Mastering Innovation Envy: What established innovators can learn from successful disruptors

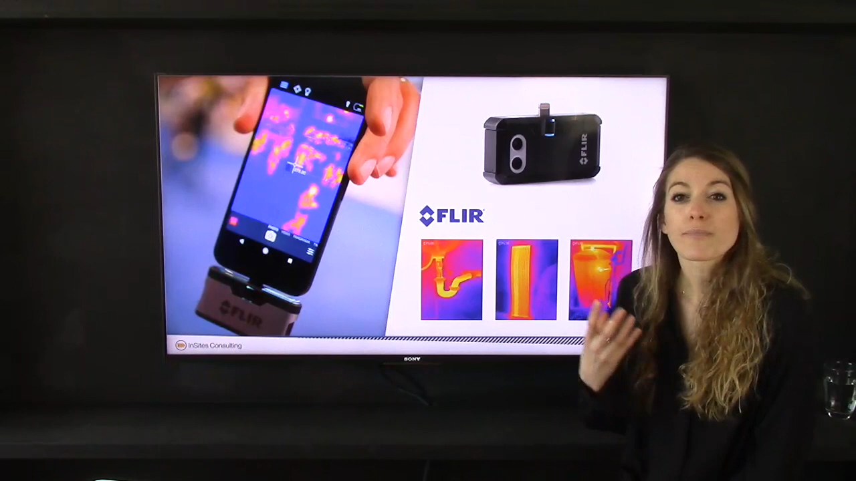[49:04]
that's flirted flurry I'm not you sure you familiar with the brand but they have they're actually leading when it comes to heating cameras and the technology and they had this technology where you could have this heating camera and you could attach it to your phone and you could look around and see in your home where you are losing heat and where you could potentially improve your home a very interesting proposition that worked well with professional builders people working in construction architects however they wanted to know whether it would be